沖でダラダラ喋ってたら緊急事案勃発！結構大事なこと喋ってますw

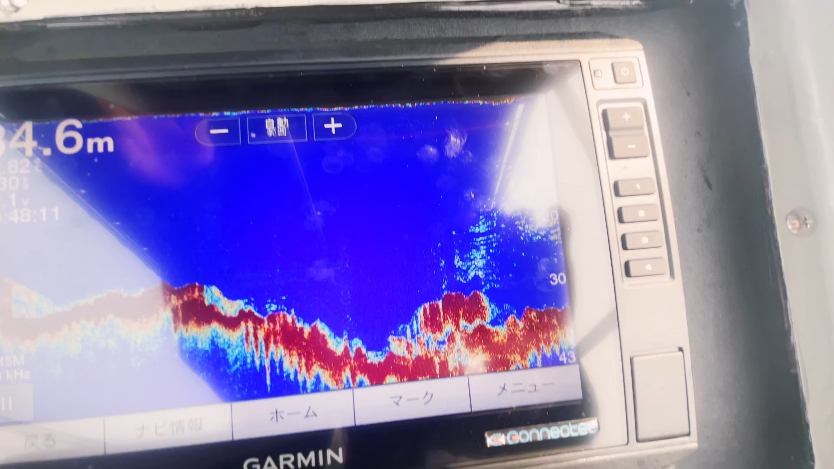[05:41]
潮が1ノットぐらい急に落ちましたからね、流れが。
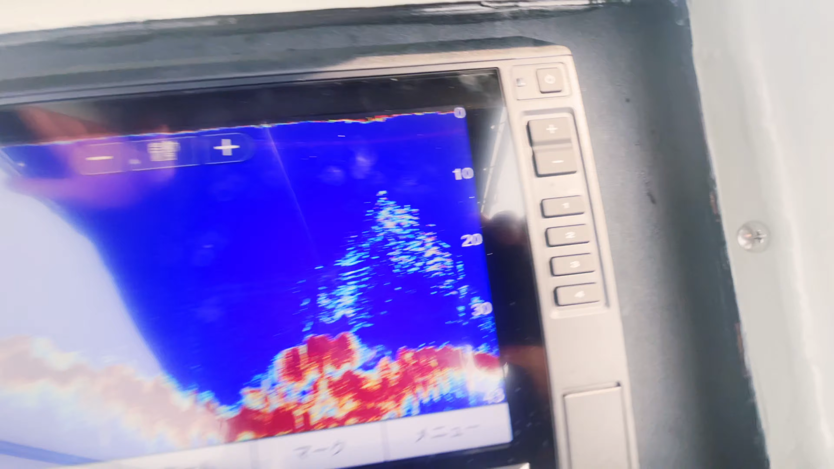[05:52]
うわー、めっちゃいるな、ここ。
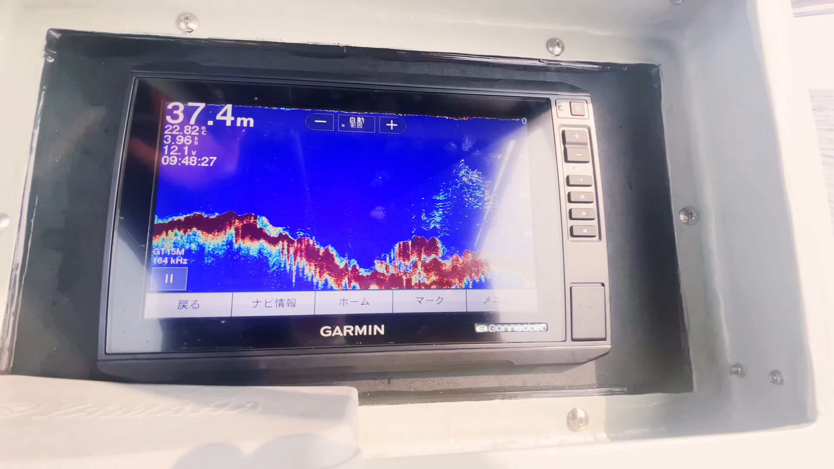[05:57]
On screen: depth 37.4 m
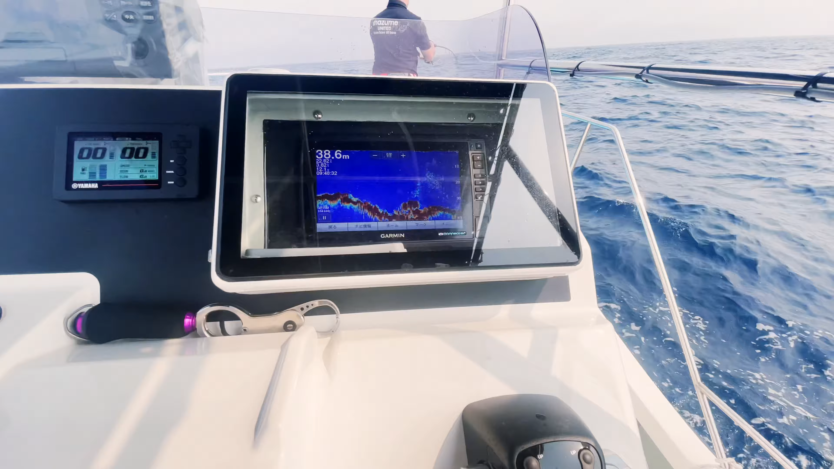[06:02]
On screen: depth 38.6 m
よし、もうそこにいる、そこにいる、そこにいる。